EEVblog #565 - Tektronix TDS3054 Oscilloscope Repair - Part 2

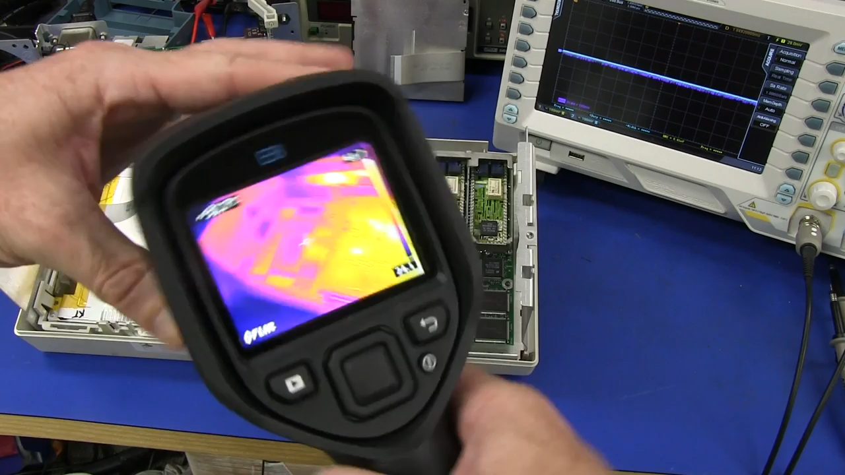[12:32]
They've donated this to the lab here so that we can use it for specifically stuff like this.
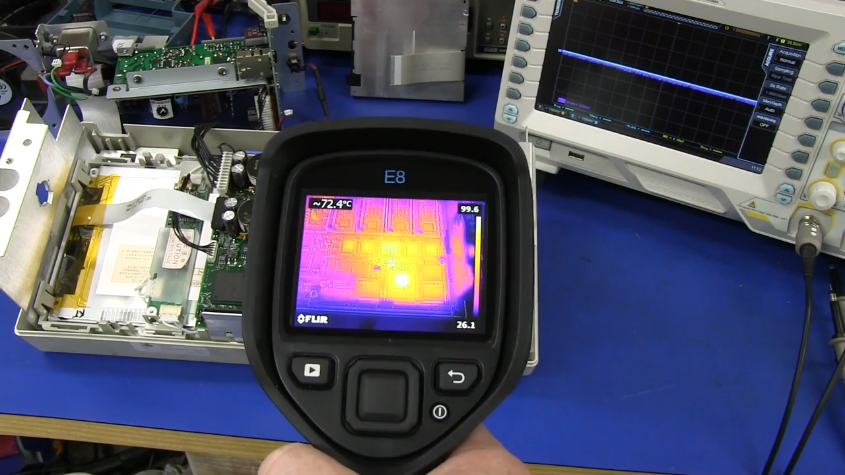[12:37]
On screen: spot 72.4°C
And yeah, I will be doing a full review of it in the, well it is a new year now, isn't it?
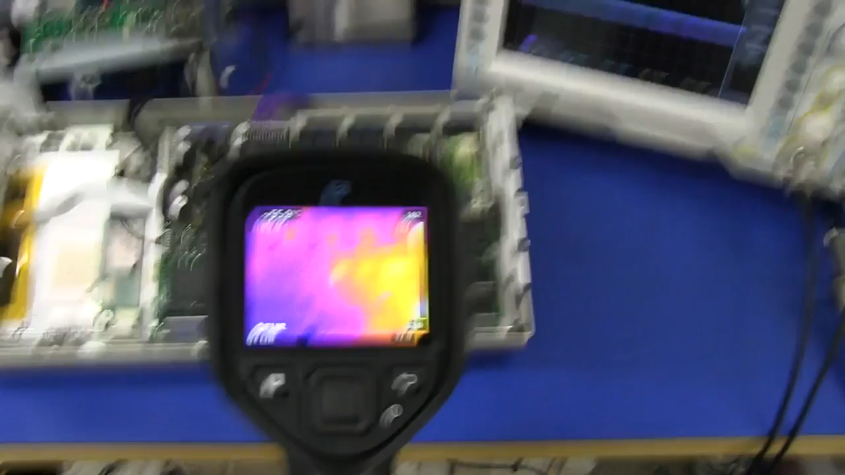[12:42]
But yeah, go figure. Now I can actually capture video from this FLIR camera via the USB port, but please forgive me. I couldn't be bothered dragging the notebook over and, you know, hooking it up and doing that sort of stuff. So you'll have to be content with just viewing the screen here unfortunately. But yeah, it still gives us a very good result here. And you can see the span where we're going from 22 degrees sort of, you know, on the bench. This is the temperature scale. It's automatically adjusted. It's up to 96.
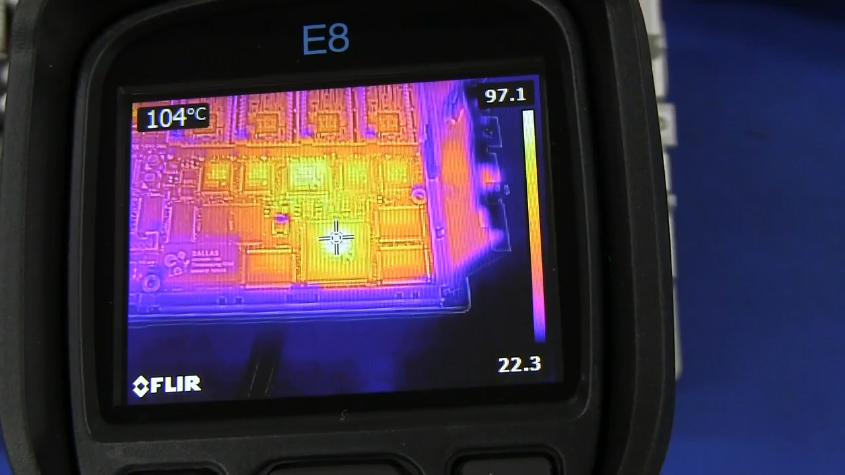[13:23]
On screen: spot 104°C
So you can see that the hottest objects, which are obviously that main chip, the die inside that main chip. There we go, 101, well, you know, 90. It's basically 100 degrees there on that main ASIC chip. Here comes my finger. There it is. That main ASIC chip down there. And you can see that the four ADCs one there, one there, one there and there. And you can see the hybrid chips up there, those hybrid ASICs. And, which is, you know, a differential amplifier and stuff. And then there's that mysterious sort of, you know, fourth, fifth bridging chip in there.
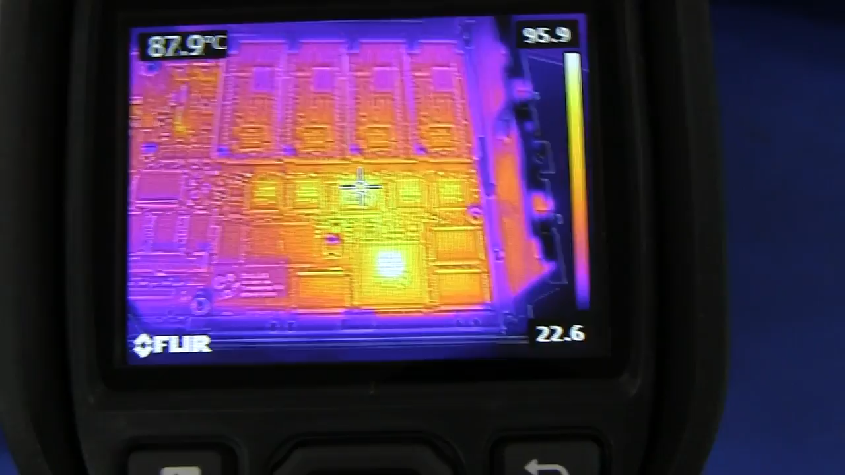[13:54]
On screen: spot 87.9°C
That one's also pretty darn hot running at 90 degrees. Anyway, the ADCs there are running at about 80. But the thing I wanted to check is that they're all running at about the same temperature. And you can pretty much see that there in the color gradient.
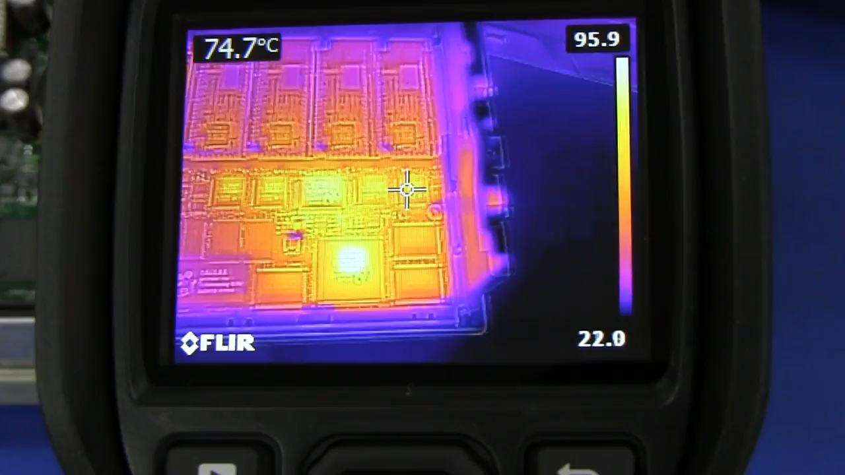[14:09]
On screen: spot 74.7°C
I mean, I'm not going to dick around with getting the exact, you know, pointer on that. And the interesting thing about this, watch this, is if I go closer, you'll notice that the hotspot offsets
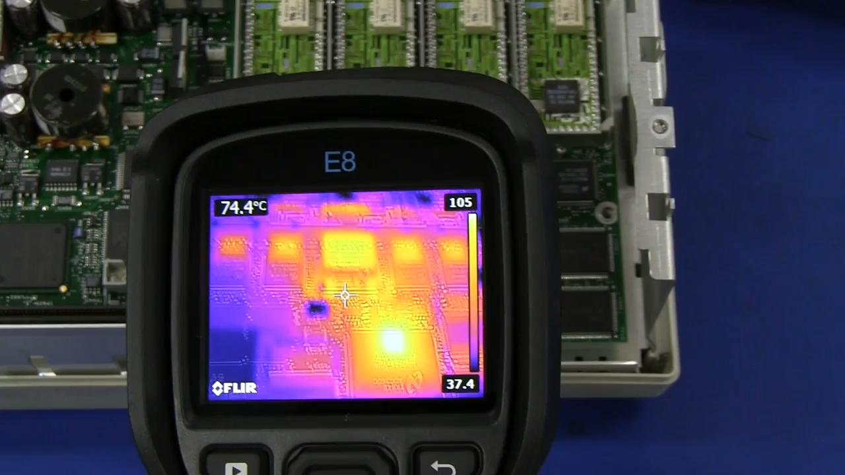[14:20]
On screen: spot 74.4°C
won't will be off on the chip.
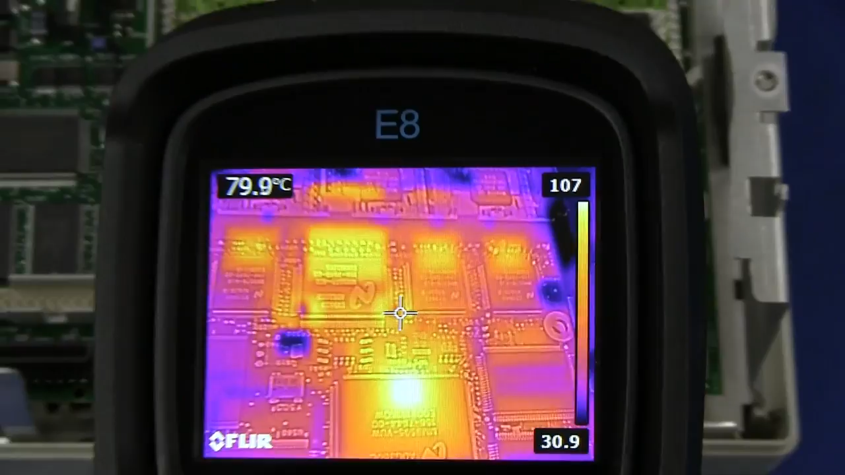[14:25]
On screen: spot 79.9°C
Because this is the parallax error due to the inbuilt camera.
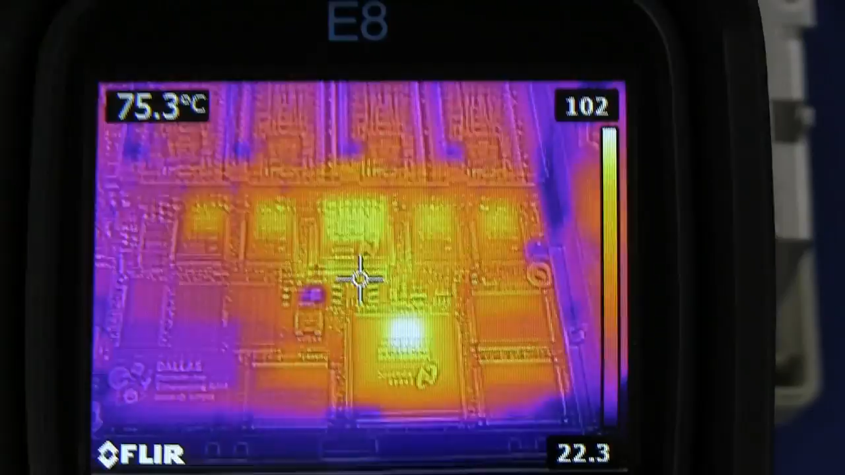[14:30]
On screen: spot 75.3°C
And also please forgive me, I don't have a tripod for this thing either.
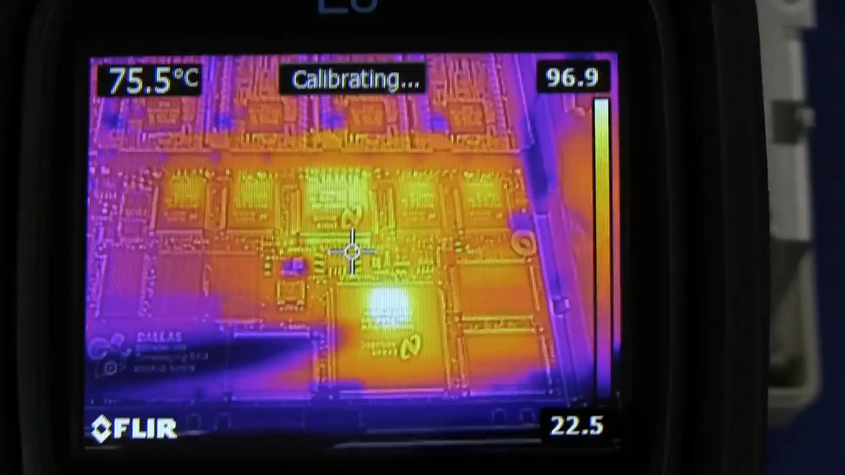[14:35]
On screen: spot 75.5°C
Now I've got my pointer in here, and you can see that it's, this is a really awesome camera because it has this MSX technology which overlays a real image of the board like that over the thermal image. And it's really, the resolution is really fantastic. I can read serial numbers of chips and everything. But anyway, you can see as it gets close here, there's parallax error. You can see that the closer I get I'm moving the camera towards the thing,
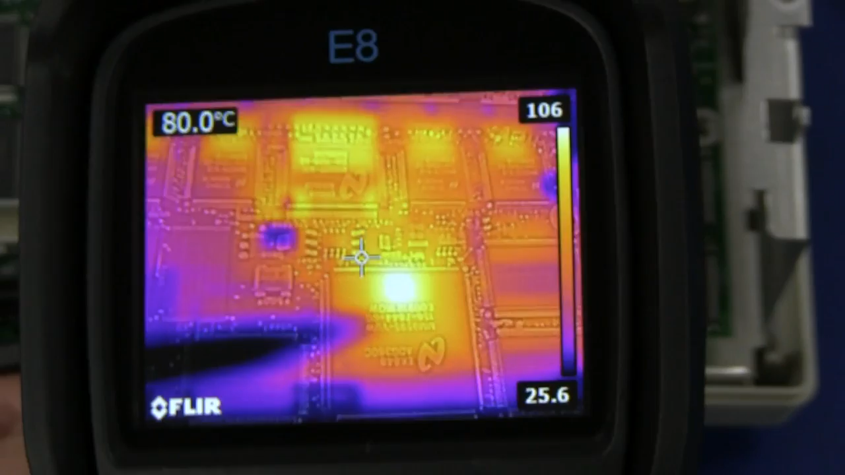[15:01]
On screen: spot 80.0°C
then see that hotspot there that my pointer is pointing at should be in the center of that chip. But it's not. So that's the parallax error due to the camera and the thermal sensor.
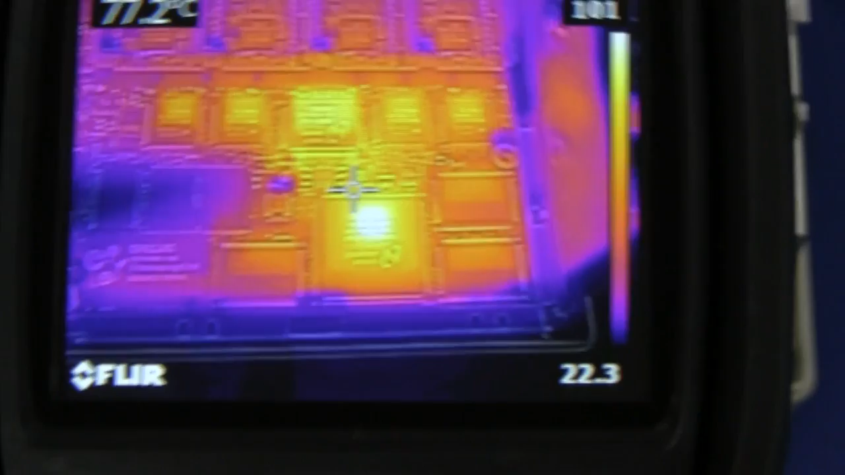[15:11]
Because ta-da! The camera is up here, and the thermal sensor is down in here. So there's a you know, you're going to get a parallax error.
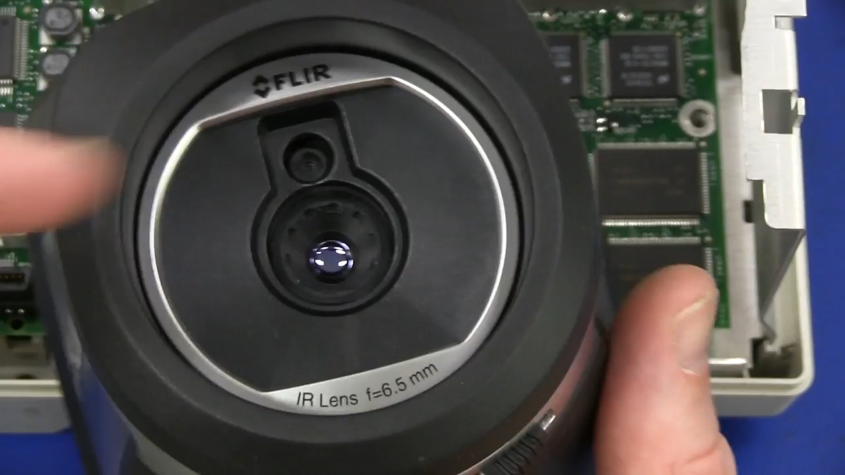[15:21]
And there is a software option in here to actually set that when you're up close.
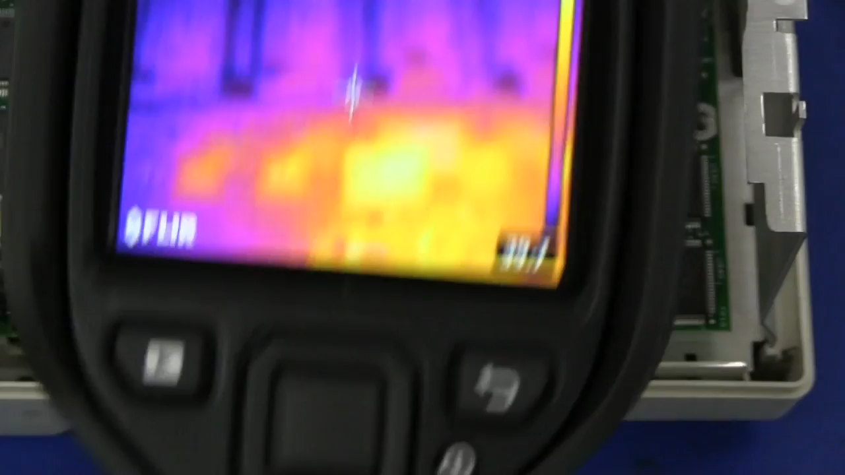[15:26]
And you can see that we're already at our closest alignment distance there of 0.3.
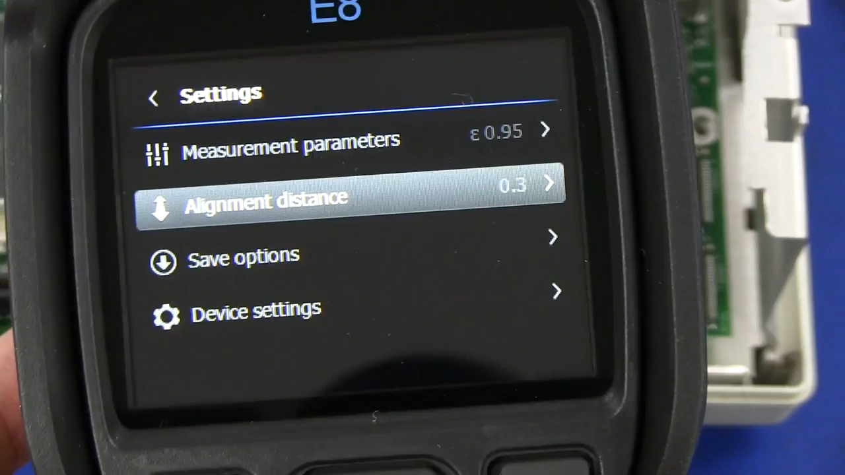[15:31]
So, yeah. Anyway this is, this is a really neat camera and I will have to do a full review of this. But you can change the image mode.
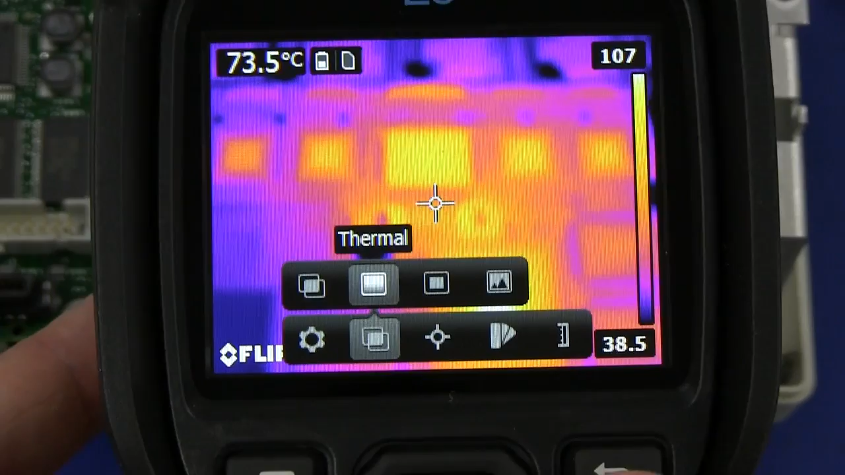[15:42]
On screen: spot 73.5°C
The user interface is a bit annoying. See, here's the difference between the MSX mode which overlays the camera. Look, you can read all the serial numbers on there. It's just beautiful.
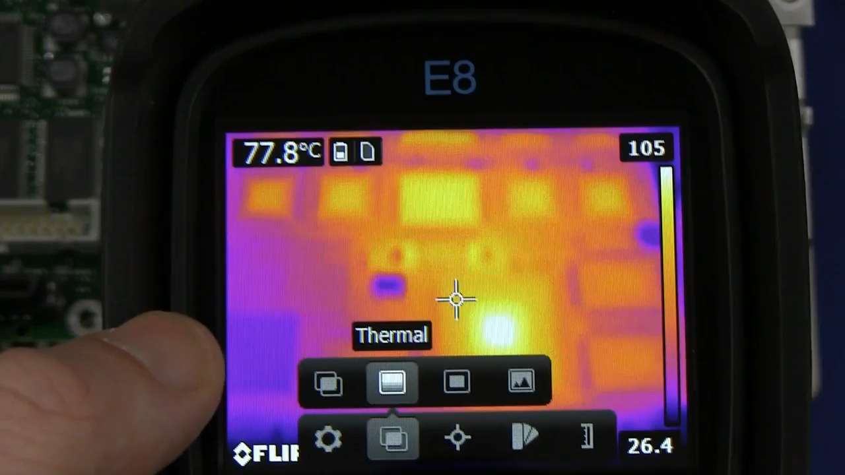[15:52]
On screen: spot 77.8°C
As opposed to just normal thermal image mode like that. Which is, you know, pretty boring, even though this thing has 320 by 200 resolution on the damn thing.
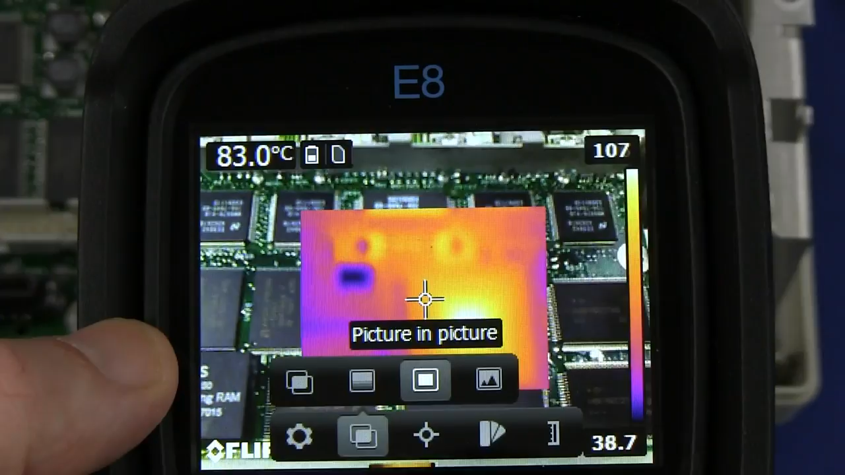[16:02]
On screen: spot 83.0°C
So the resolution on the thermal is awesome. Or you can just do picture in picture like that.